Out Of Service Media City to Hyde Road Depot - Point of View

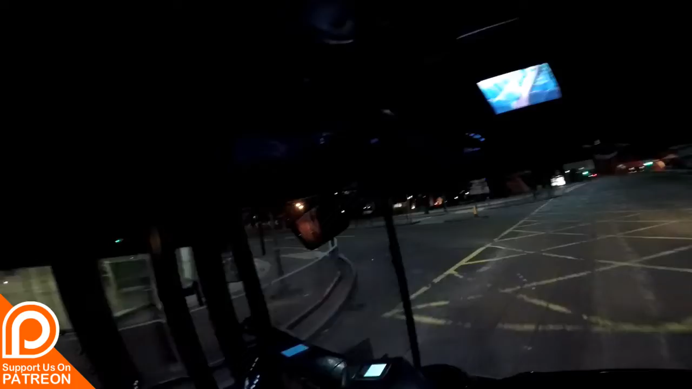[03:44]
There's a set of the wheels that are like 15 foot behind me. First set's about 3 foot and the next set's for 15. So, something like that. I'm over 38 feet long. So that is exchange keys I've just passed, which is the last I actually purchased. Because my next stop is Cornbrook, which is where I turned to be. So technically I have now finished. Because I've got no one off. I've got to completely move my own slot.
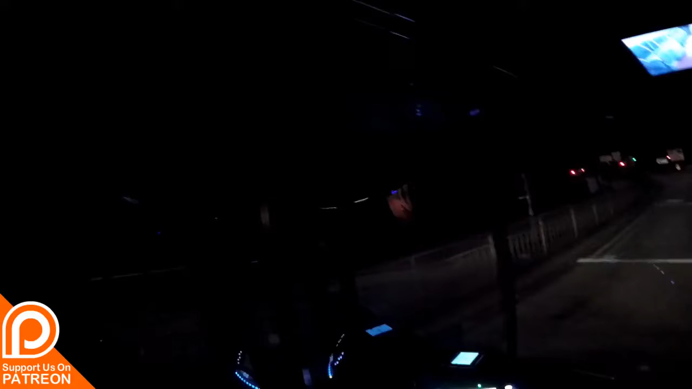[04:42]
So I've got about a foot that side, about a foot this side. And my knees are the front of the bus. And then turning left, you'll see I've checked the right mirror first. And then watch the left mirror and straight ahead. So you know where your rear wheels are.
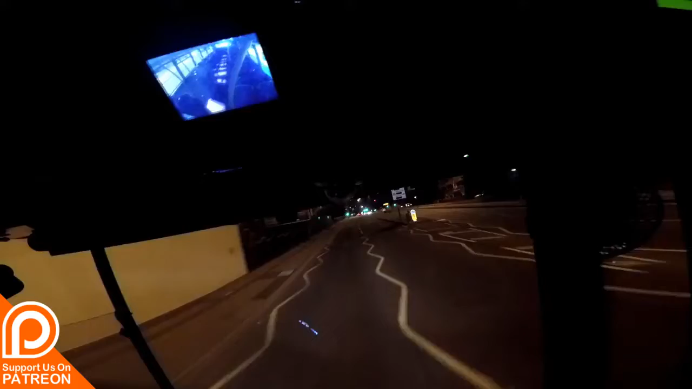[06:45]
Alright, a few bits of paper. Okay, it's been completed. I'm going to go around the right side. Just the roll position, just before I'm stopping. The lanes here are not as big, but I'm on the white line nearly for there, and I've got a few inches on this side. 16th. There's plenty of room, I'm not in that lane and I'm not in that lane, I'm banging my own lane.
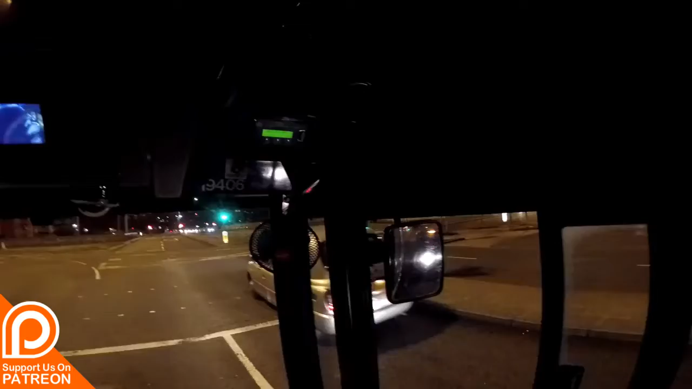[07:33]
Looking on the inside, tail spring, following it round, you look where you want to be going basically.
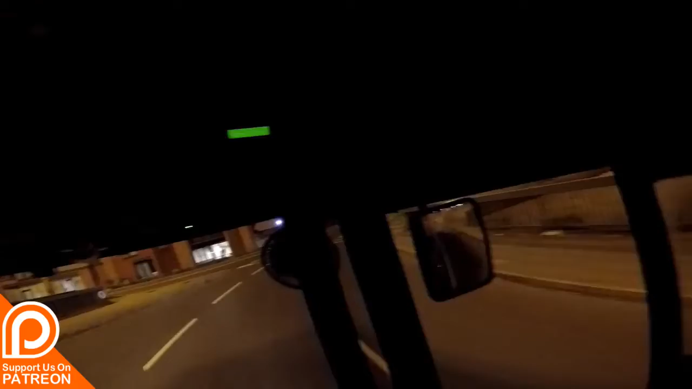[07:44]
If you start tuning like that, you don't know what's coming, so you're looking roughly at where you want to be going. Now I've got him a bit close there where he was. Checking off, checking from here, checking me off,
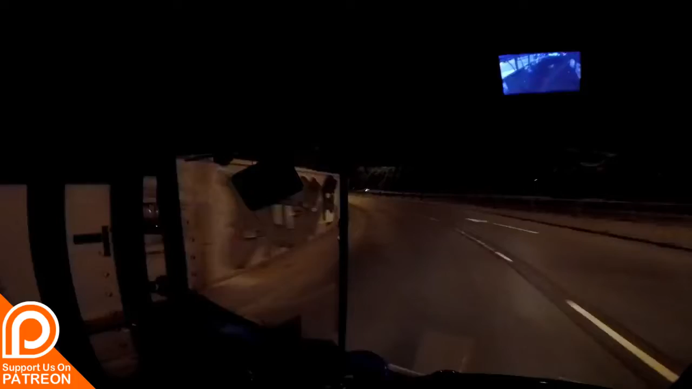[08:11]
and then fire around the car and I'm like a Mattel Hill, load up my speed, get an amber event, always do it the Mancunian way unless you roll really really really slowly. If you're only in a 50 mile an hour road, it might be like a bit of speed up there. My key is pretty straight forward.
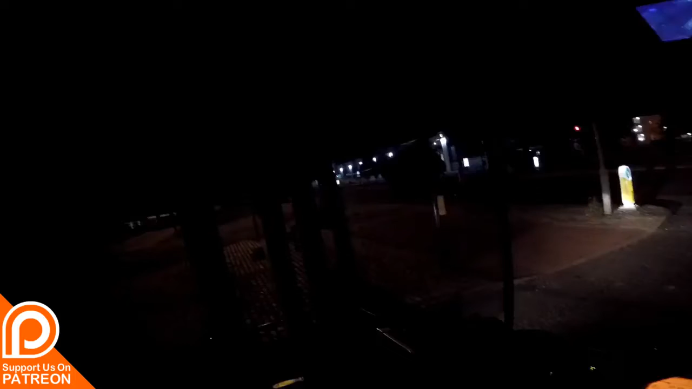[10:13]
As you can see, it's sticking out quite a bit more than what my front is. On the newer ones, you've got the tails, the markers running all the way down the edge. They can be useful for navigating very tight spots over the marker light at the top there. It's just setting up, check that again. Check me inside.